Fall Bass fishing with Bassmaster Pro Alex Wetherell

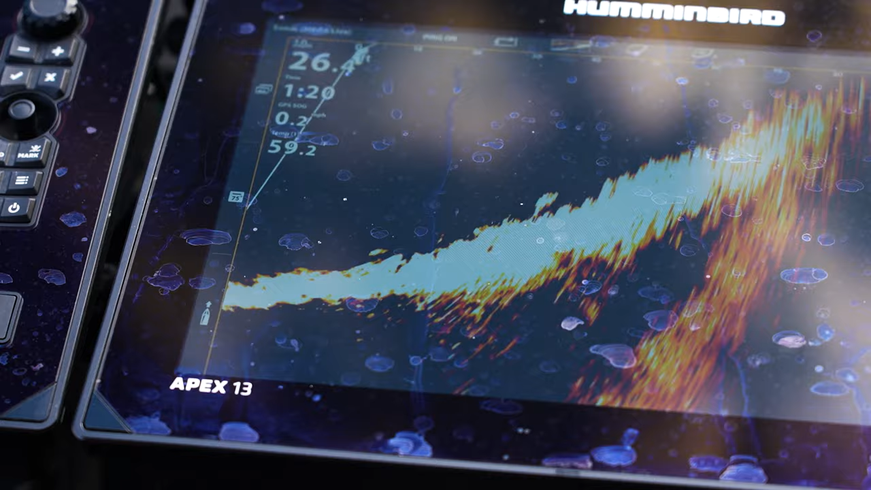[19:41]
Is he looking? Oh, look, he's just swimming away from it. There's my bait. There's my bait.
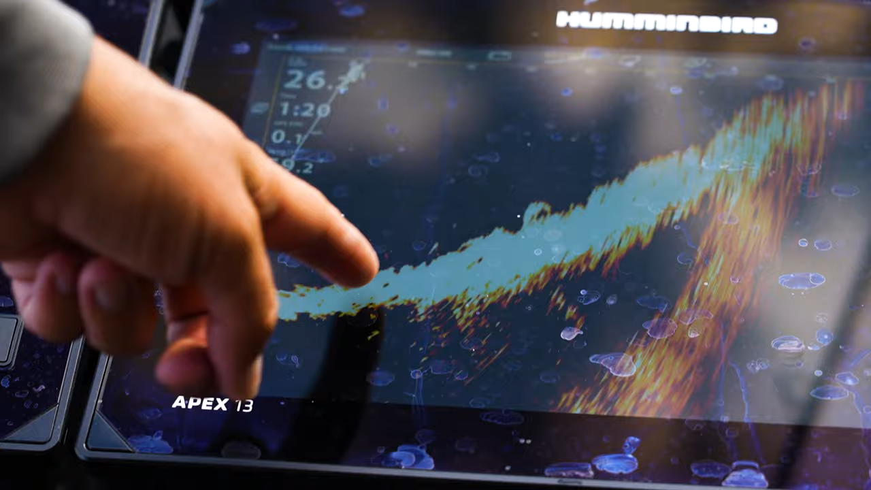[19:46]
There's the fish.
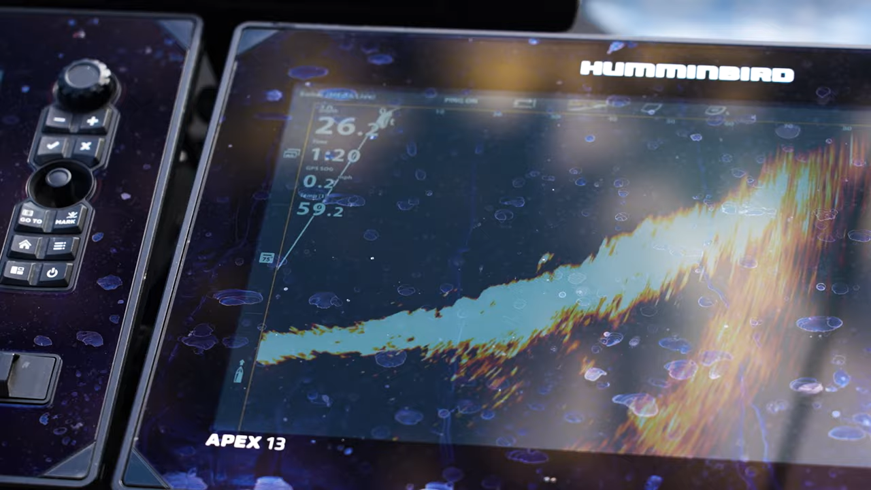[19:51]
Crazy, man. They just, that one didn't want it.
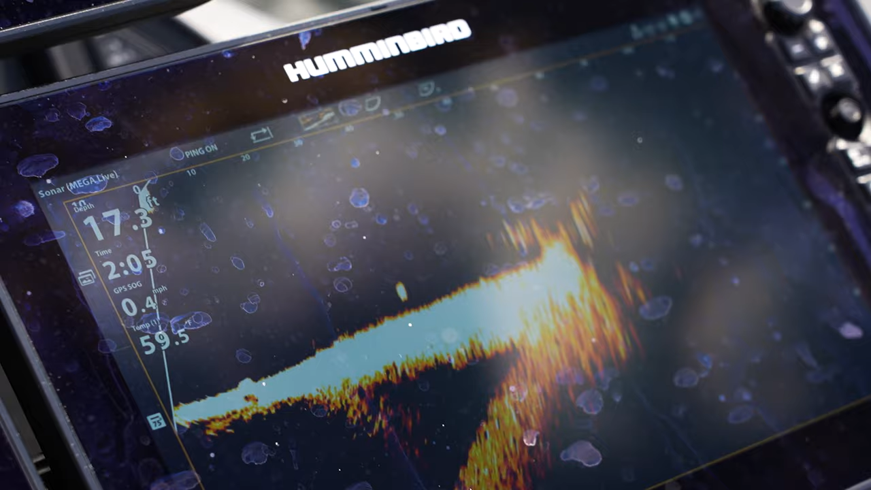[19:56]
On screen: depth 17.3 ft
It's going, it's going down, going down, stopped it right above his head, drop it down. So he's looking at it.
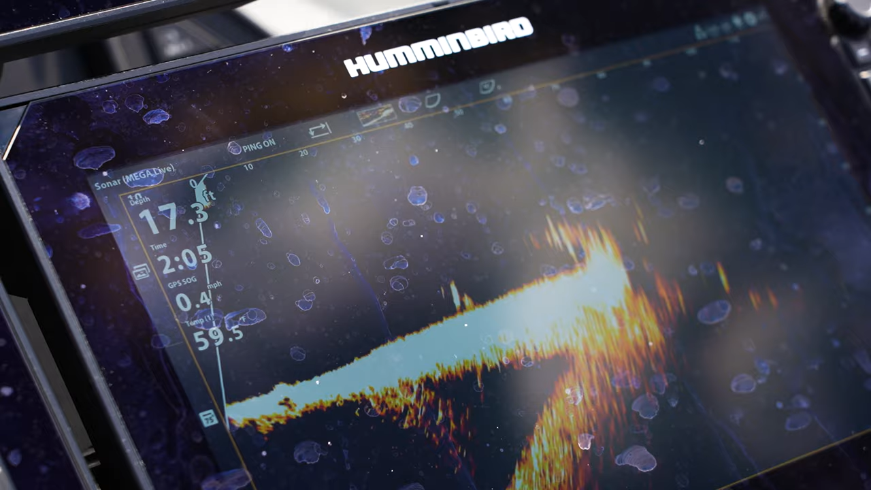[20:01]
On screen: depth 17.3 ft
That big thing's looking at it.
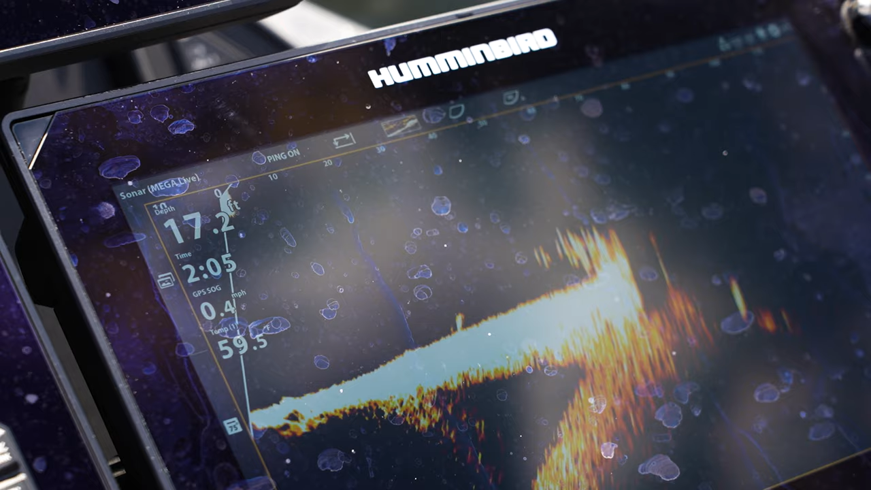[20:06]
He's swimming over to it, swimming over, but he just like, he just doesn't want to get it.
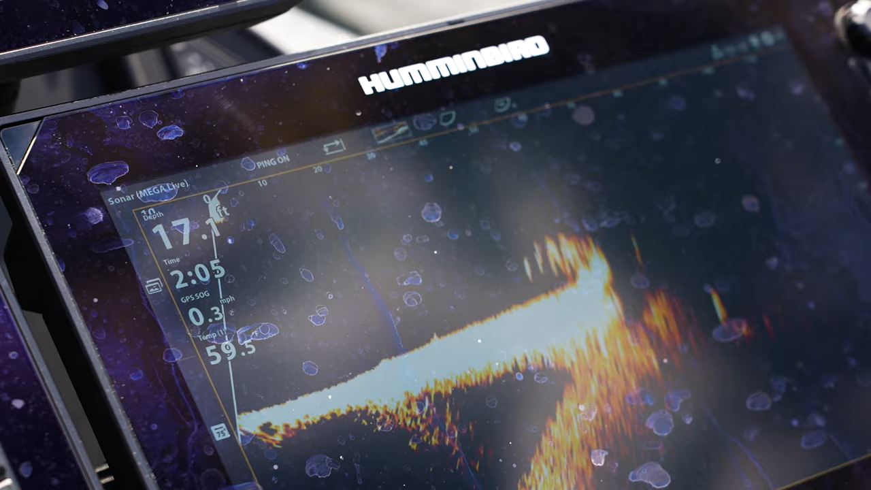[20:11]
On screen: speed 0.3 mph
Now I'm fishing the jig on some of these steeper stuff. But at the same time, I'm kind of doing two in one.